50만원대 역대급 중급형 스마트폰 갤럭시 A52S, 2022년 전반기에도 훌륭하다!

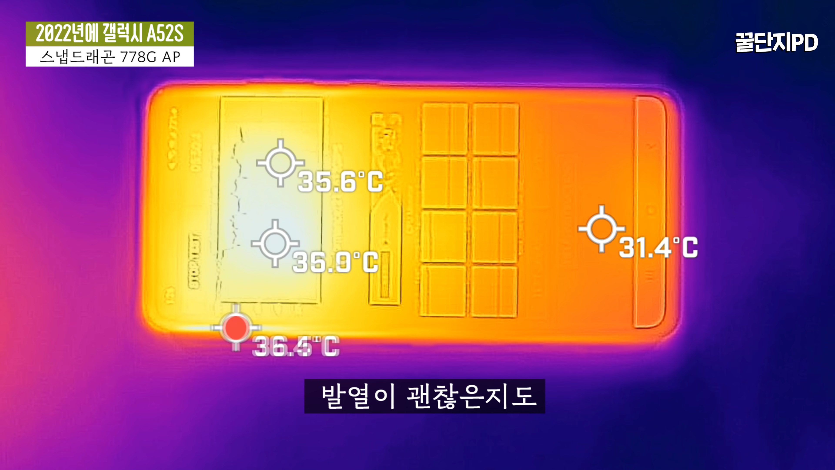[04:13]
CPU에서 스로틀링이 조금 걸리긴 하지만 성능 유지가 괜찮은 편이라서 발열이 괜찮은지도 스로틀링 테스트 간에 체크를 했는데 전면 디스플레이가 최고 36도 정도가 나오고 후면 최고 온도가 38도대가 나와요.
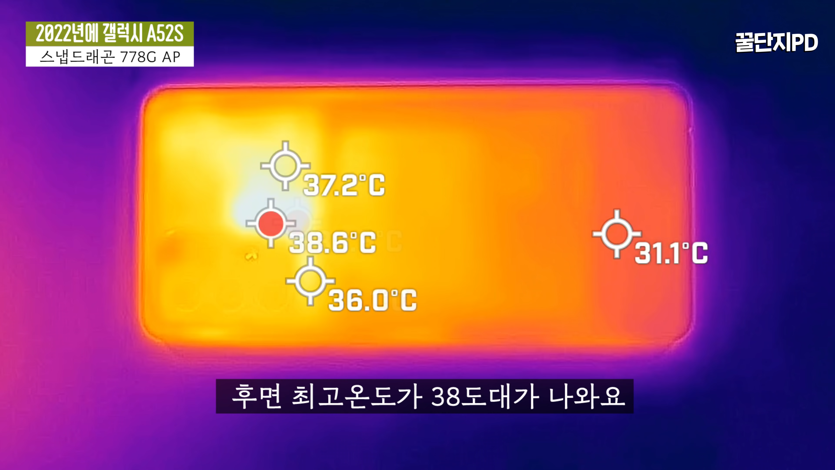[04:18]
On screen: max 38.6°C
최대 부하가 걸리는 스트레스 테스트에서 이 정도 온도면 성능 유지를 준수하게 하면서도 발열 관리가 잘 된다고 평가할 수 있습니다.